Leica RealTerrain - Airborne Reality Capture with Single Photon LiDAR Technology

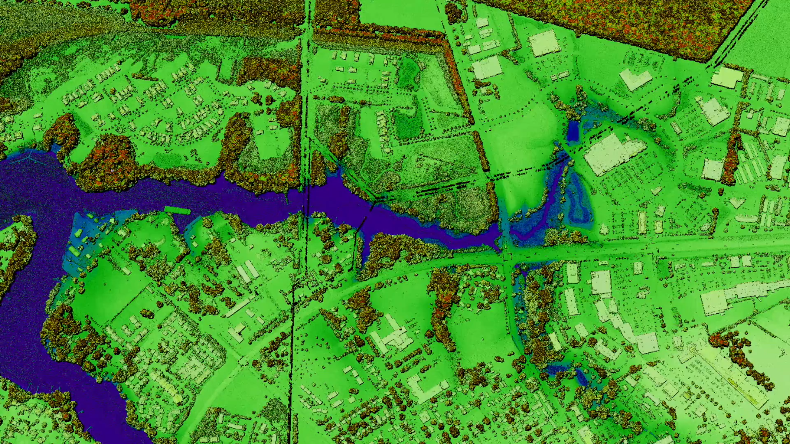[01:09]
Together with HexMap, our high-performance processing workflow and its integrated LiDAR module,
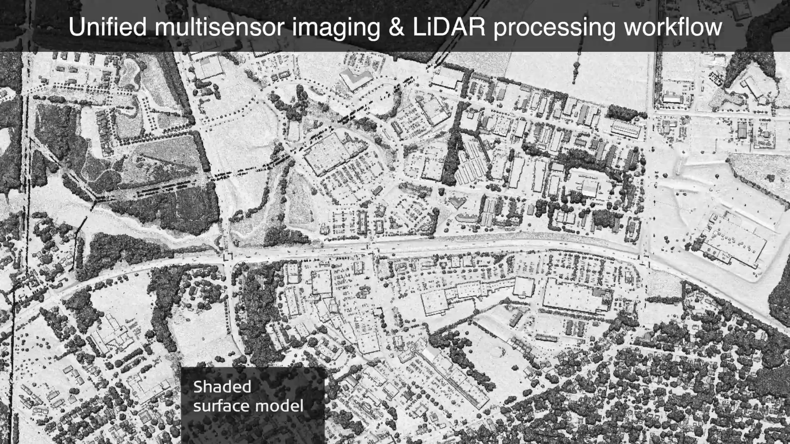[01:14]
you can rapidly process and visualize even the largest point
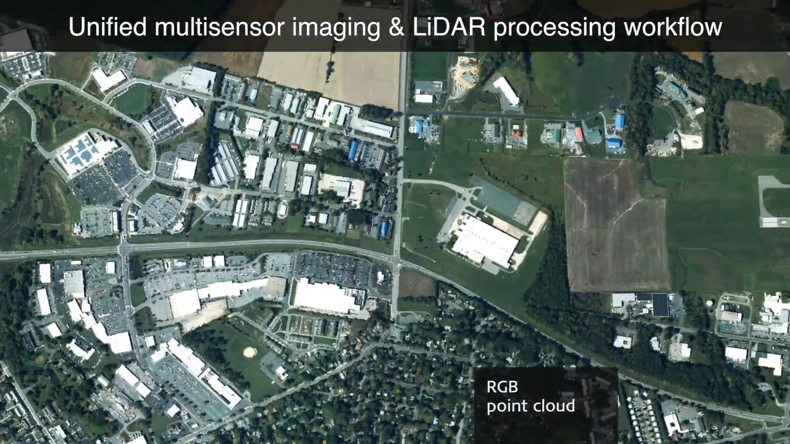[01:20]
clouds and transform them into reliable information sources.
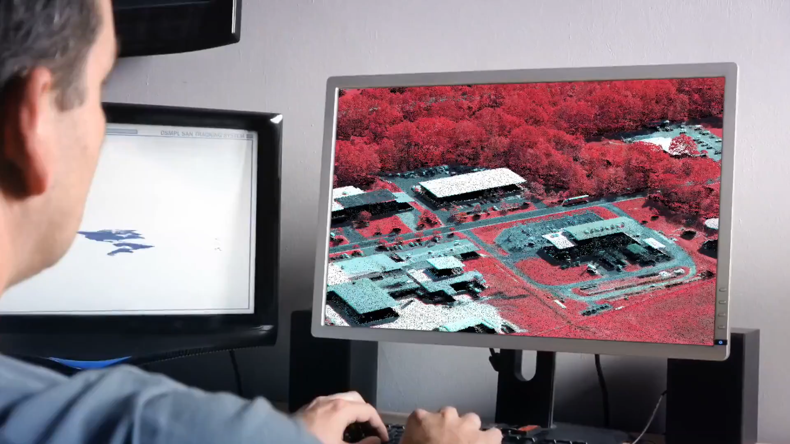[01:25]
Of course, Leica Real Terrain does not only allow you to obtain the densest point clouds over the largest areas at the lowest cost per point.